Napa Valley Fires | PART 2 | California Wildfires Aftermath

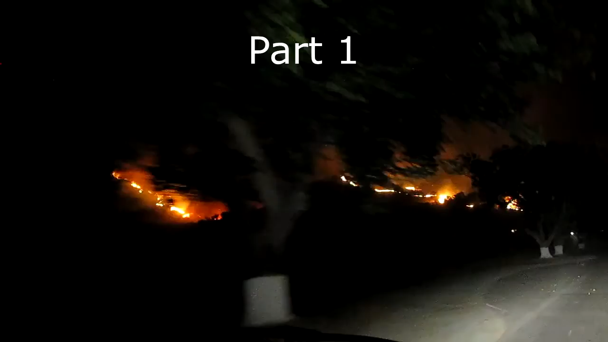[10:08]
it out now that's where we were uh going to check on the family the night of the fire and we're right up there with the flames